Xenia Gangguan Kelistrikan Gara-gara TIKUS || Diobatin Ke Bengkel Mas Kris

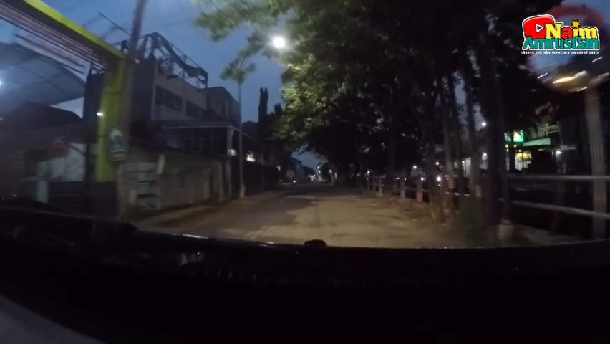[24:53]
Kiri arah ke Gunung Anyar Wiguna Wisma Gunung Anyar Wiguna hari ini ada topik ini, guys. Jadi sebelah kiri ini anu, guys, lurus pojokan sebelah kirinya itu anu tempat selamat. Kalau saat